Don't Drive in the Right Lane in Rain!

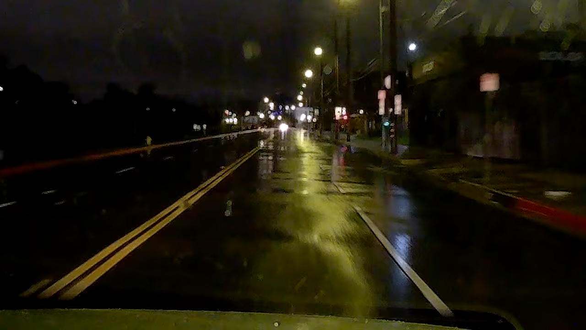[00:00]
So, I was driving home in the rain today, and I saw the aftermath of a crash. And we have pedestrians. This is a 35 mile per hour road, so he probably wasn't going fast, which is probably why he got stuck on the pole instead of continued beyond it. Oh, that guy was in a collision, and his car was a bit messed up.